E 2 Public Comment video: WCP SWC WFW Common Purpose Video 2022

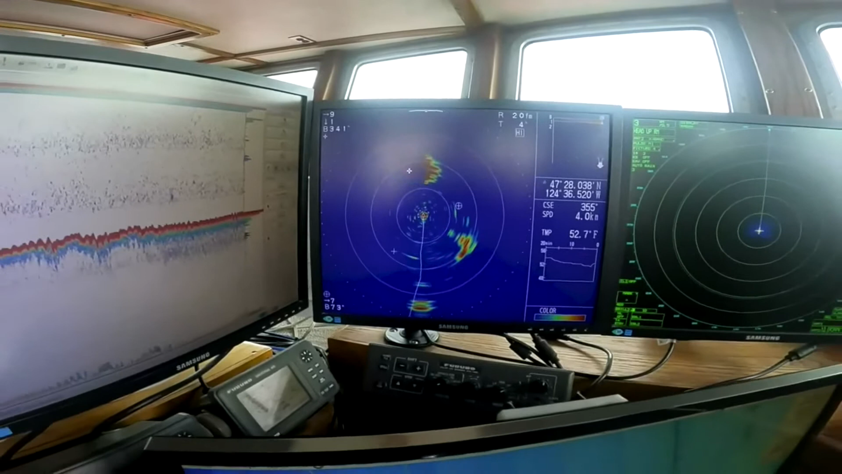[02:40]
On screen: water 52.7°F
The much nimbler fishing vessel, Lisa Marie, is better able to survey the shallow waters of the nearshore region using sonar and sounder information to spot schools of fish for sampling.